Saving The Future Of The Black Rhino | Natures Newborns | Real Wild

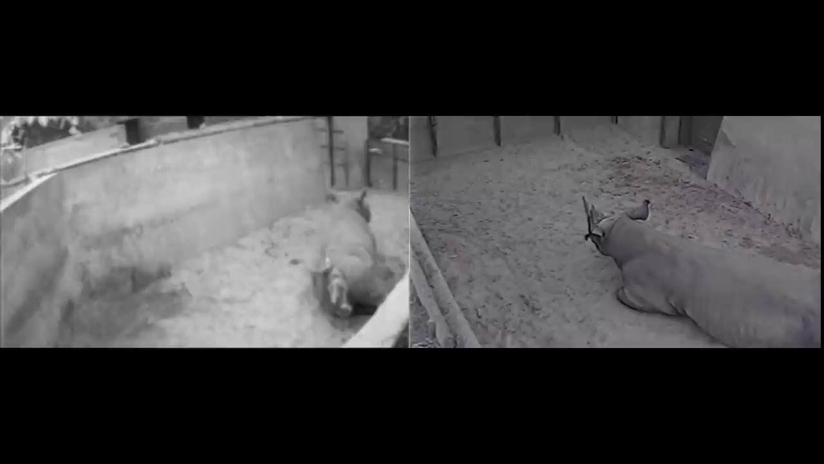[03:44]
The newly born rhino calf is soon standing and taking her first steps.
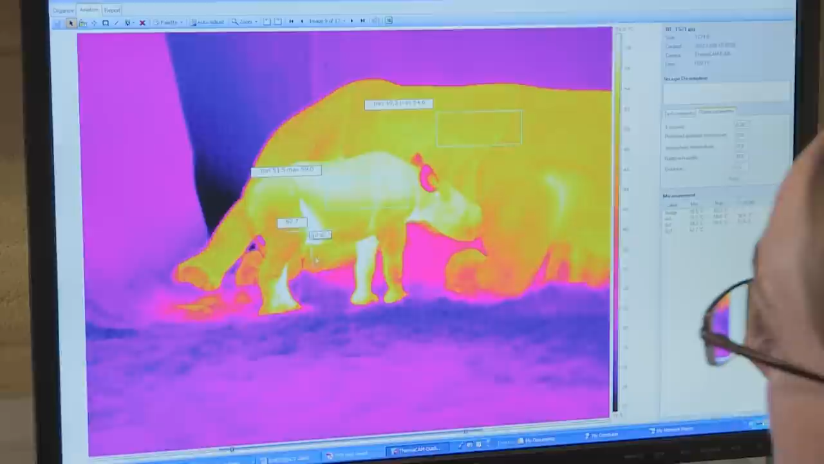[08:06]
You can see where the umbilical cord's going to drop off, because it's cold.
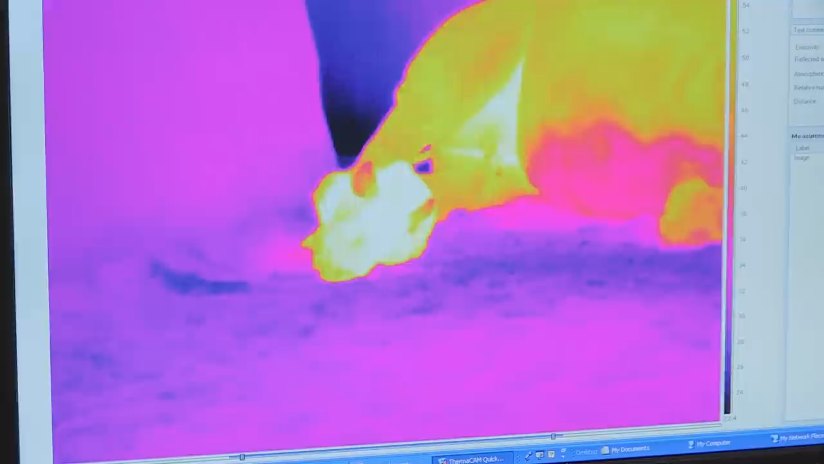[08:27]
That's the first few-day-old baby rhino I've ever seen, so she looks brilliant.